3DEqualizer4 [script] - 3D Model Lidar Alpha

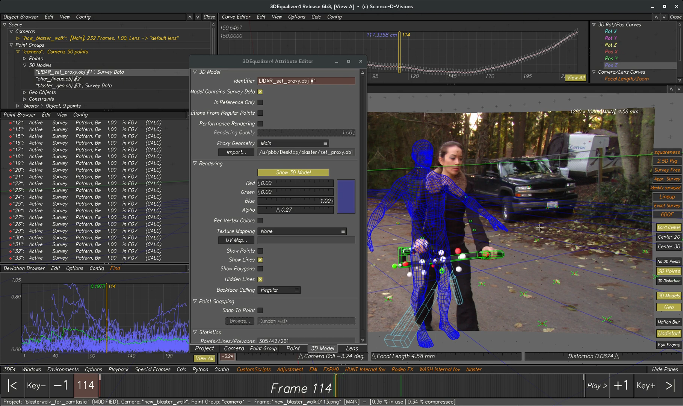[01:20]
And now I'm hitting F9 and F10, and it's doing a fade of this geometry. And anything that's got LIDAR uppercase in the name is going to fade. Again, so you've got these scripts here,